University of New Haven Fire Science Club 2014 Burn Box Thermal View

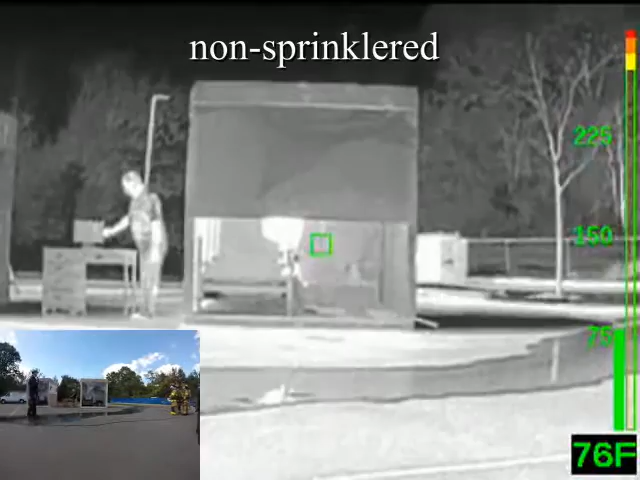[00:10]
On screen: spot 76°F
So this is what we call an incipient stage fire, correct? Something we could put out with a fire extinguisher if we had to. And we see the clock running.
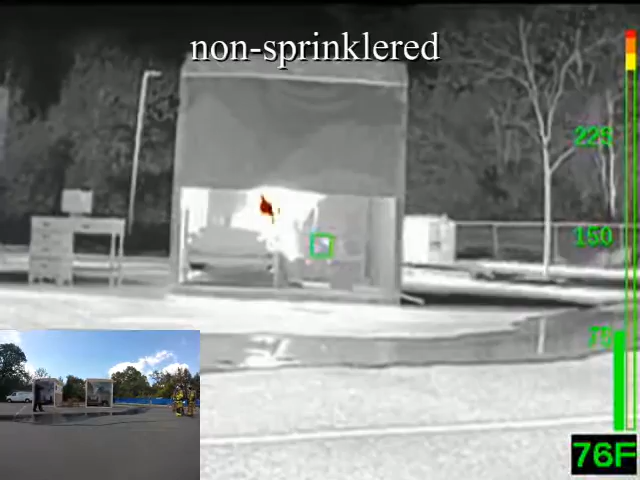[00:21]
On screen: spot 76°F
So you're gonna see the smoke start to develop, the fire extending up the curtain behind the bed. So at 24 seconds, the smoke detector activates. That's the only protection you have to get out of this room once that smoke detector activates.
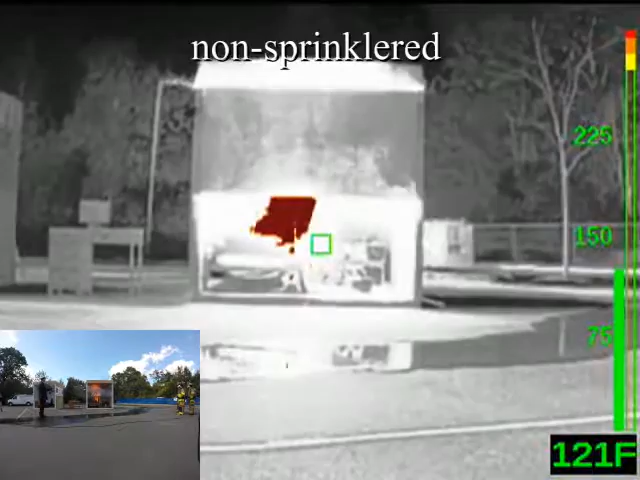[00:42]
On screen: spot 121°F
So we have about 3 minutes in a regular residential fire to get out of the fire. If not, we have casualties.
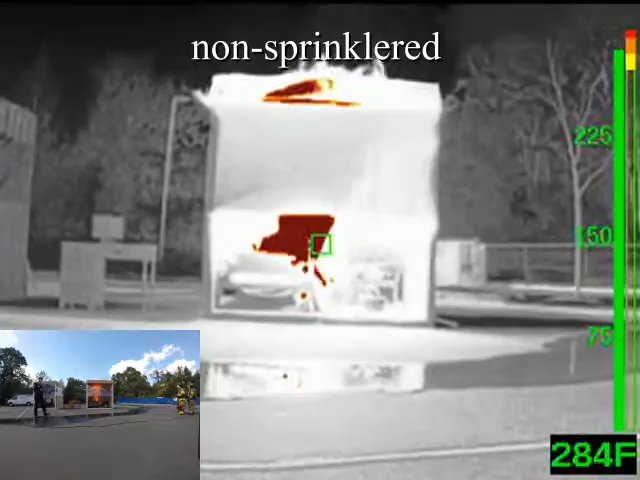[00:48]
On screen: spot 284°F
And as the fire grows, we're in the growth stage, correct?
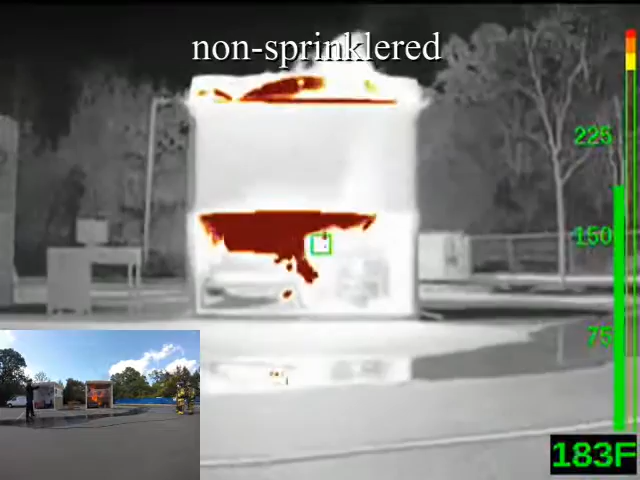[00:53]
On screen: spot 183°F
So we see the fire rolling across the ceiling. As the fire rolls across the ceiling, the temperatures are starting to increase.
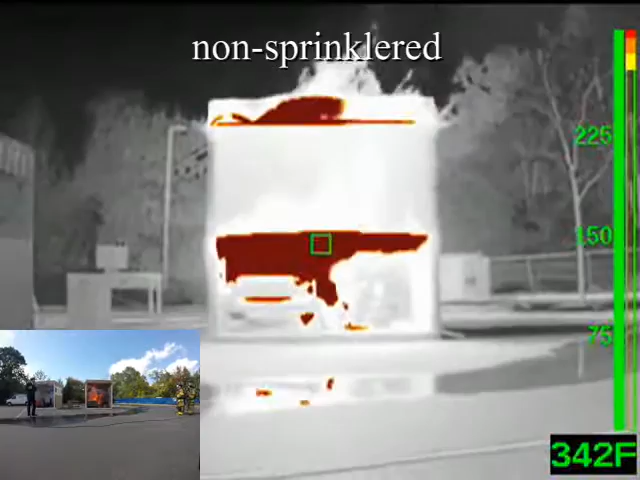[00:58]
On screen: spot 342°F
Now we're at 50 seconds.
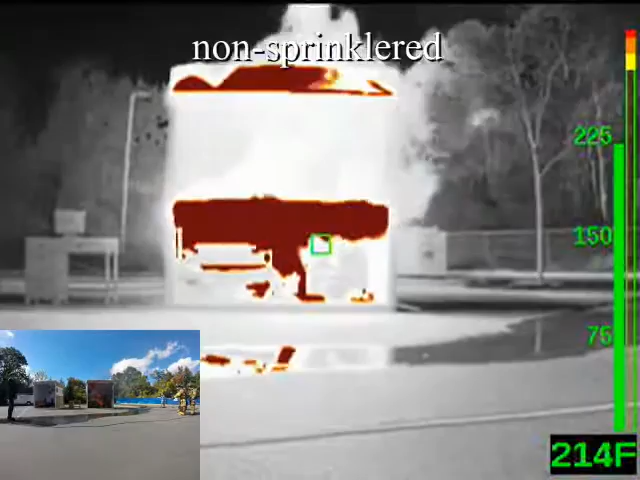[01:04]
On screen: spot 214°F
The next thing you're going to see is full involvement, which is called a flashover fire.
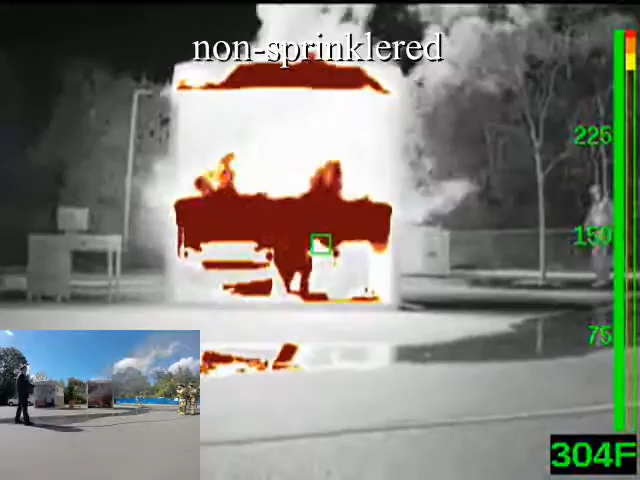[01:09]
On screen: spot 304°F
When the fire gets to that rate, the temperatures in this room can exceed over 2,000 degrees.
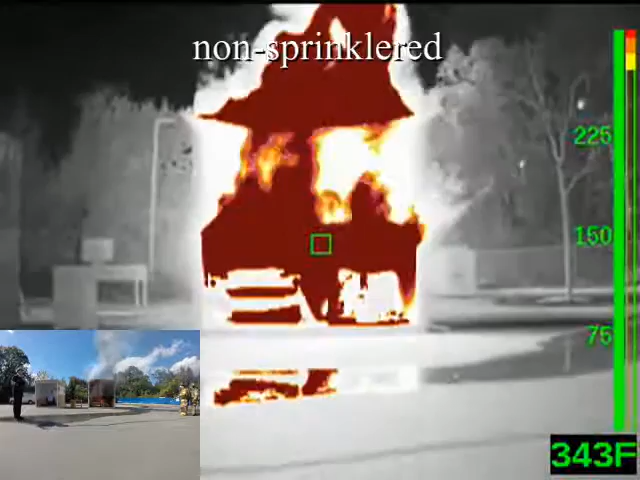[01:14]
On screen: spot 343°F
It's untenable. You're not getting out of this room. It's just not going to happen.
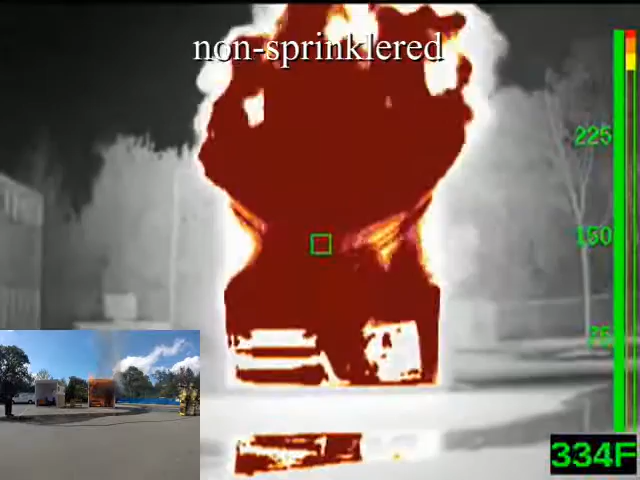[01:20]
On screen: spot 334°F
So we're not at flashover yet.
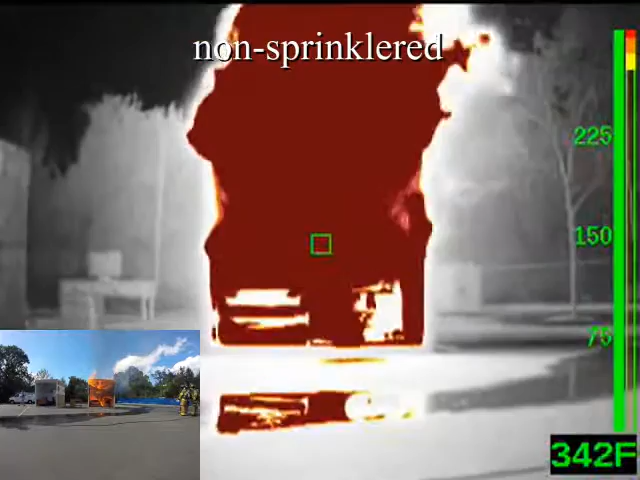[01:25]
On screen: spot 342°F
So as you can see the room involved, that's flashover.
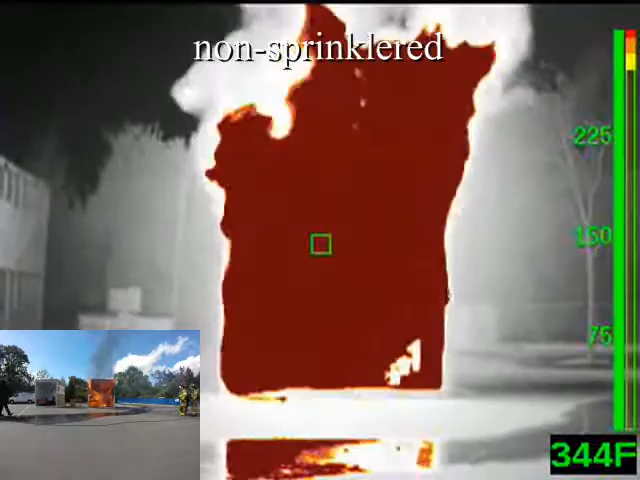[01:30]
On screen: spot 344°F
Total room involvement, flashover. Okay?
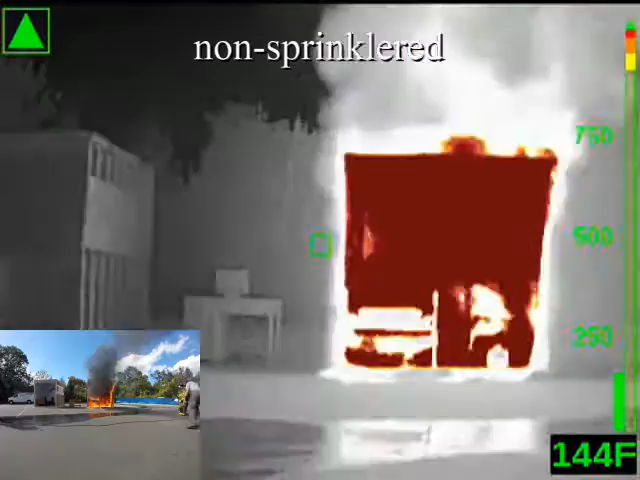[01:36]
On screen: spot 144°F
Guys, move in. Now they're gonna put the fire out with an 1¾-inch line.
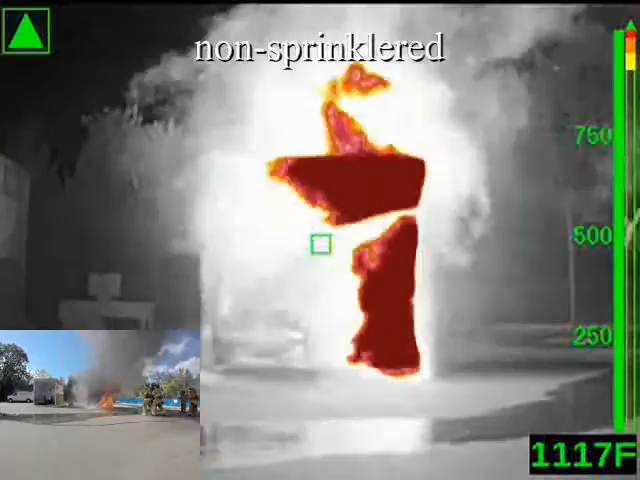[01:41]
On screen: spot 1117°F
So we're at 1 minute and...
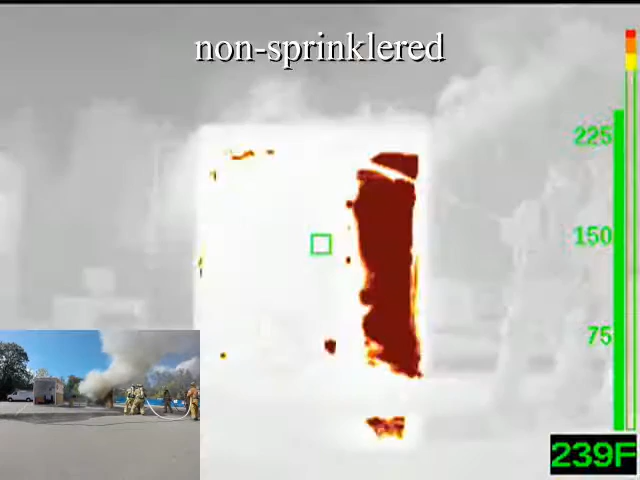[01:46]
On screen: spot 239°F
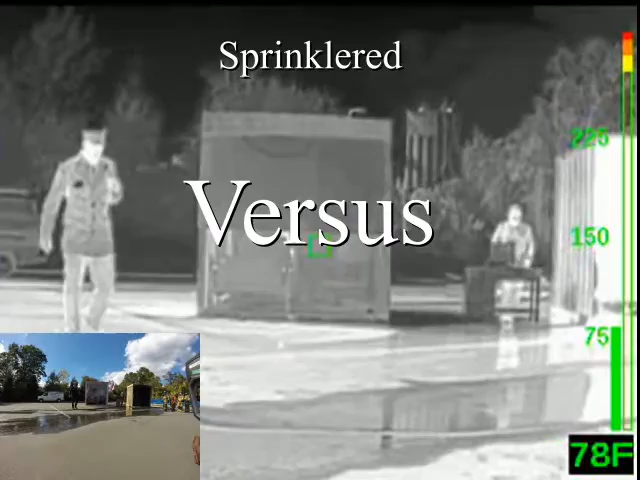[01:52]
On screen: spot 78°F
So we have ignition. You can see a little bit of smoke there. Don't blink. I'm telling you, don't blink. It's going to be over. You can see the window. Smoke detector activated, 19 seconds.
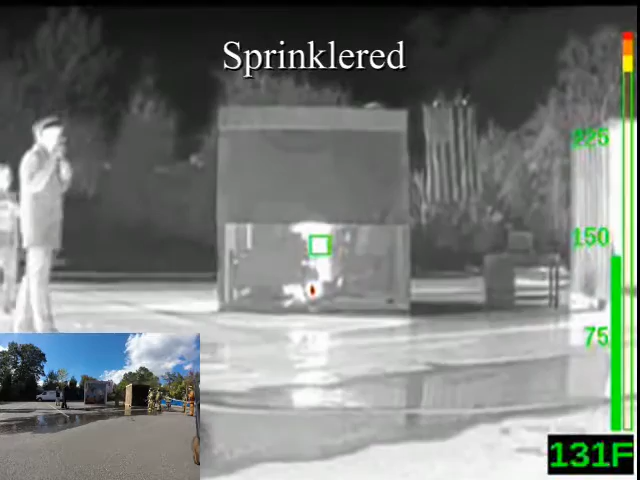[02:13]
On screen: spot 131°F
So remember we talked about prevention, we talked about notification, and we talked about suppression. We're at 30 seconds.
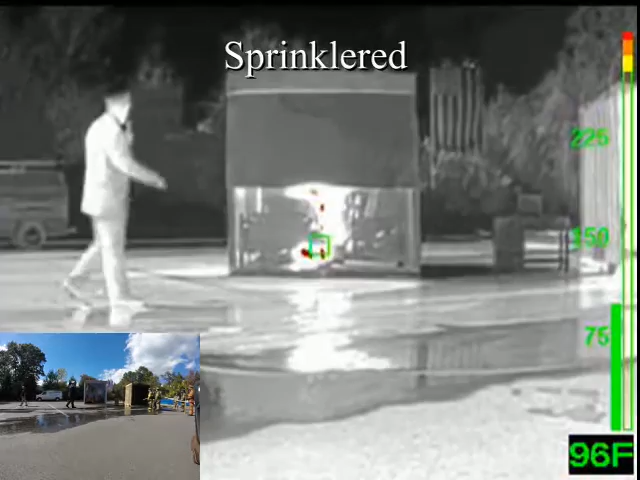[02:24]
On screen: spot 96°F
Now the curtain is being burned by the fire.
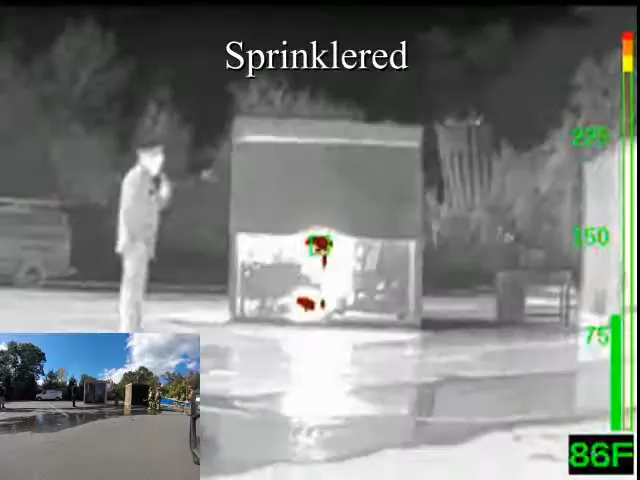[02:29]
On screen: spot 86°F
And we're at 40 seconds. As the heat builds up to that sprinkler,
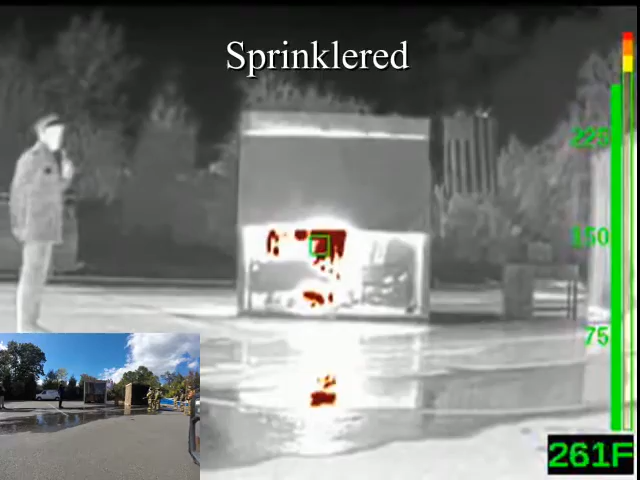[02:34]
On screen: spot 261°F
at probably about 150, we have activation at 47 seconds.